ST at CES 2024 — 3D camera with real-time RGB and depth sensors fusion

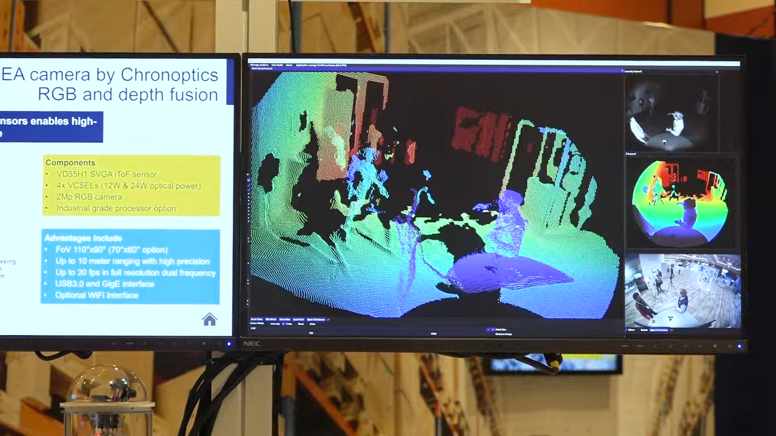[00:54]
It goes out to a full seven or nine. It goes way out there quite a bit beyond the efforts of a direct time of flight.
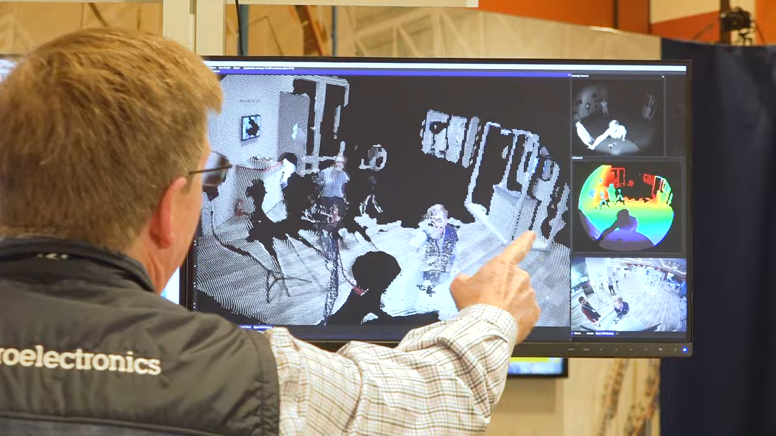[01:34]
There's the signal strength of how much data we're getting back and I'm nice and bright and everything's kind of dull in the background as it gets further back there.